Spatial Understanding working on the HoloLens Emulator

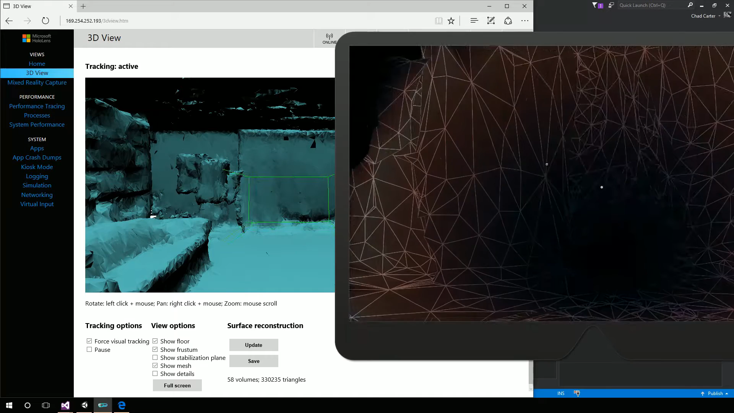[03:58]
So the room I have loaded here in the emulator is actually a scan of my basement.
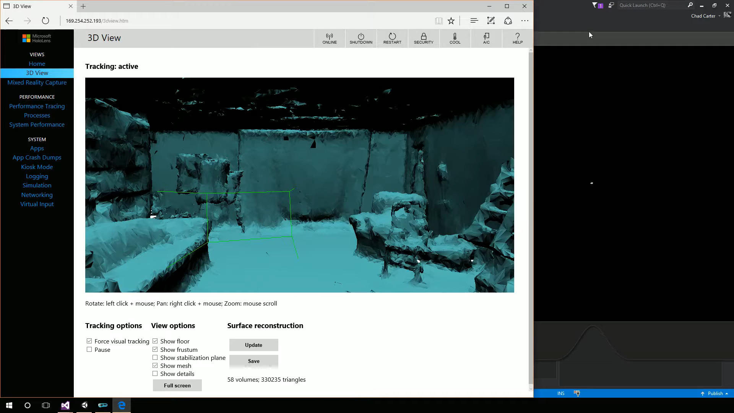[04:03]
You can see here. So as I can move around, you can see the portal, the device portal, which also works for the emulator is being updated as well. So we can see exactly what we're seeing on the emulator. We can see on the left-hand side in the portal.
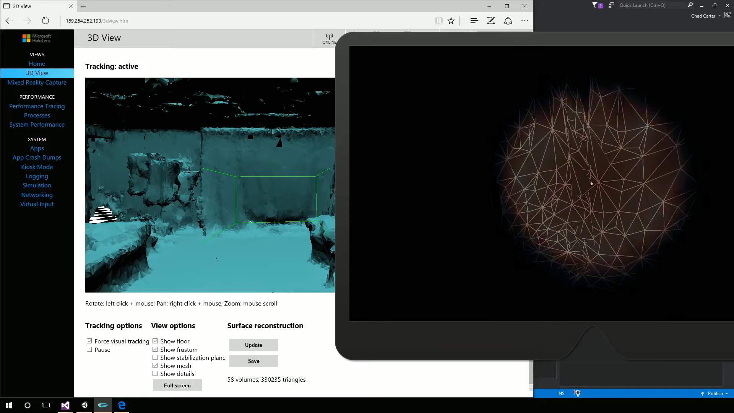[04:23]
Okay. So at this point, I'm going to hit the Windows key on the emulator. And not open up the store. Didn't mean to do that. So again, hit the Windows key on the emulator and hover over the plus sign. And so the emulator, I'm just hitting my left mouse button to gaze. So holding down my left mouse button and kind of moving around.
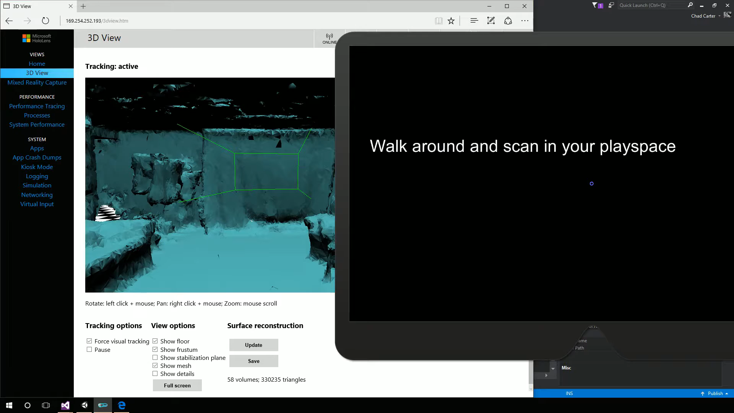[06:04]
So it's waiting for me to kind of walk around and scan in my environment. So I'm going to do that. I'm going to start walking around looking.
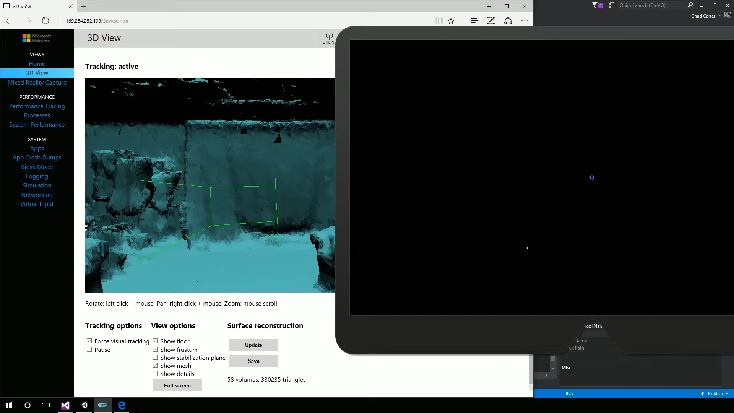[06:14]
And you start seeing the green show up.
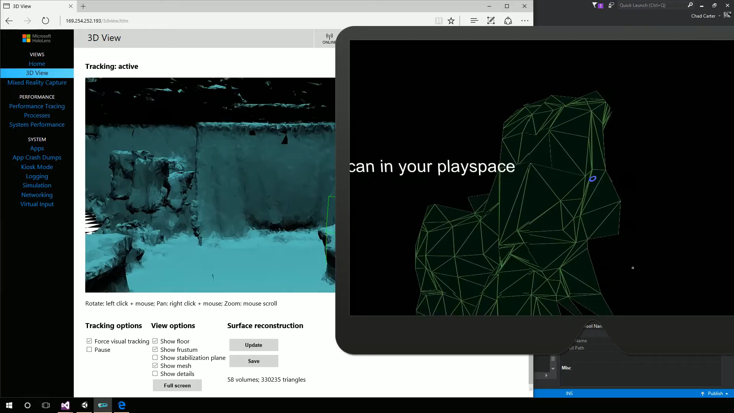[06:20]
And this means that the scanning is working. So here is the emulator with our demo, or the demo from the Holo Toolkit,
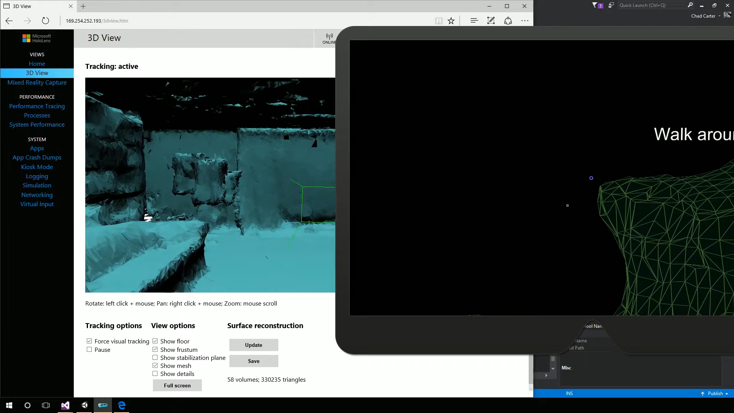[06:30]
understanding spatial mapping. And in fact, it's actually running, or it's going to run, the spatial understanding code.
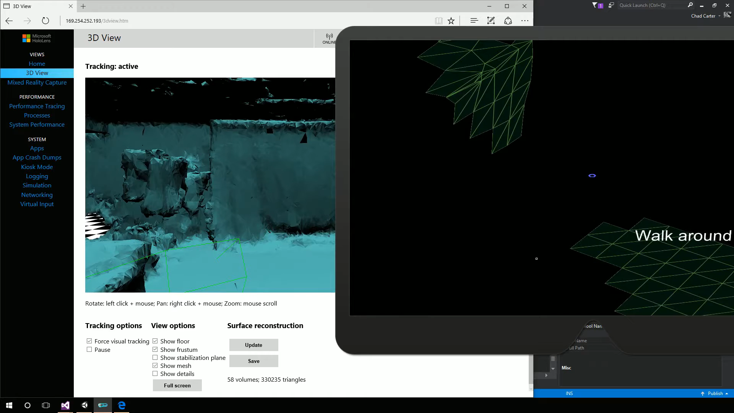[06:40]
And this is what a lot of people would expect you to actually have to have a device to get.
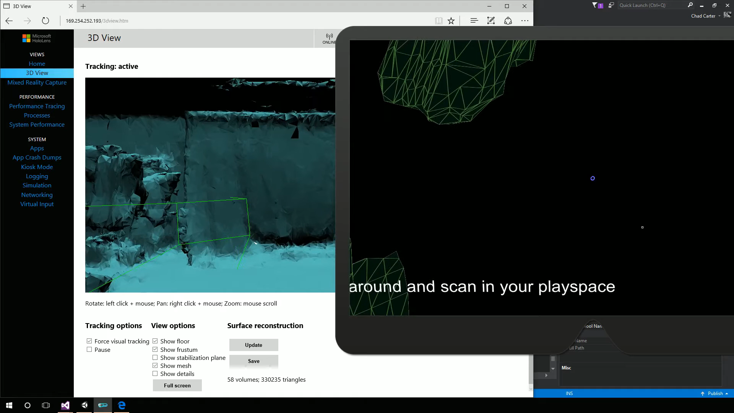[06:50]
So it takes a little bit of time to scan in the play space here. So we'll just keep walking around and let it scan in.
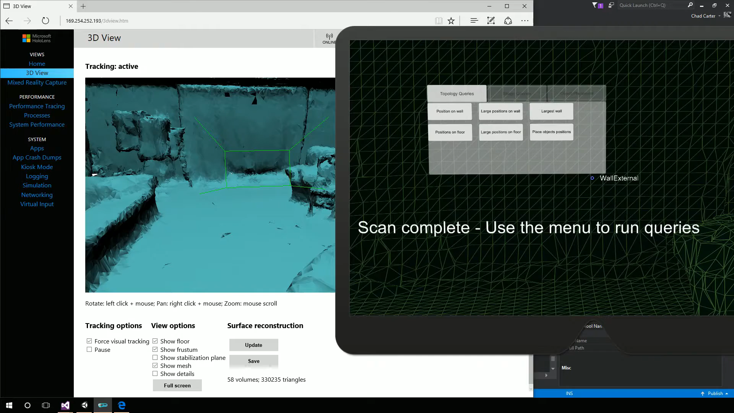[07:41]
All right. And so what the code does out of the box is it generates this UI and shoves it up against a wall, in which case would be kind of my screen down in the basement. And again, same thing holds true. I can go and right click and say shape queries or left click to gaze, like over object placement, right click and select that tab.
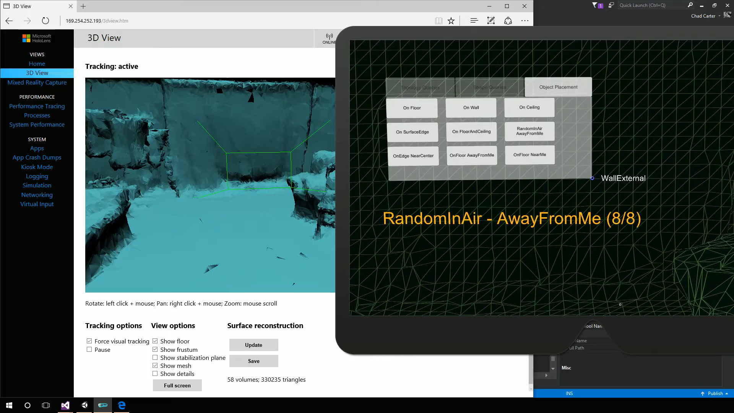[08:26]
And we can see it's going to randomly in the air away from me. It generated eight things. And I can look around. And here they are in the world.
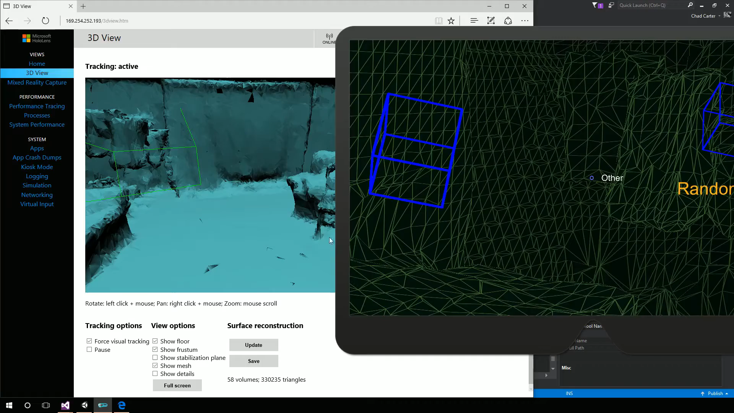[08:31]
So here's the spatial understanding code from
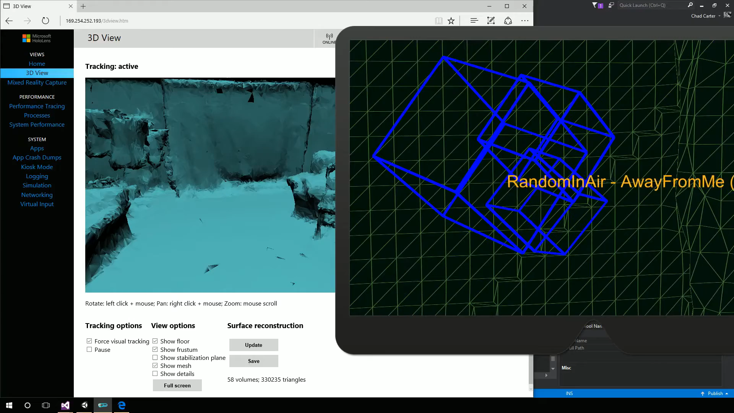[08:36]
the Holo Toolkit that is running inside the emulator,